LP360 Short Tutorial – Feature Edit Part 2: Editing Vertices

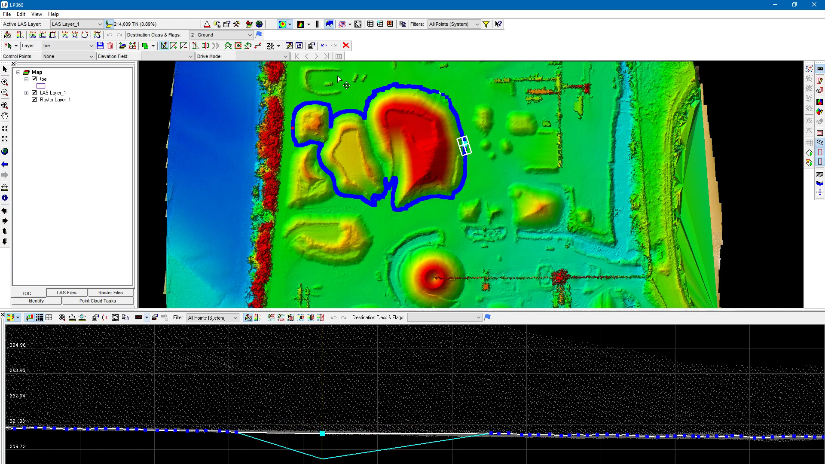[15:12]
the profile view okay notice how i'm only able to move these up and down i can't move them left and right you can set it to where you can do this in the settings and the feature edit options so go to geometry if we look at the profile settings we can allow horizontal vertex movement most people when they're doing edits in the the profile view they're not wanting to have the ability to